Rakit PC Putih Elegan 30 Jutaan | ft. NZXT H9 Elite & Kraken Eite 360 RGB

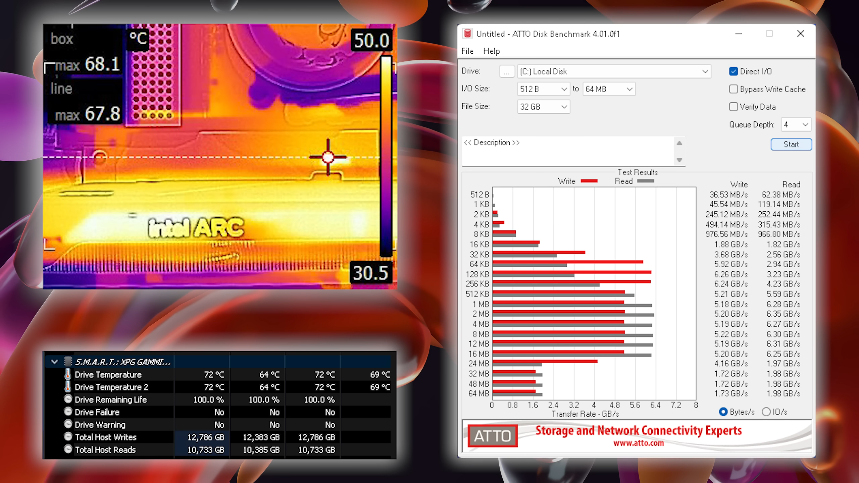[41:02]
yang berarti ini tandanya SSD kita mengalami yang namanya throttling karena suhunya yang panasan. Kita juga bisa lihat photo flare-nya. Di sini suhunya sampai 67,8, peak-nya ada di 68,1 derajat Celcius. Ini suhu permukaan dari cover SSD-nya.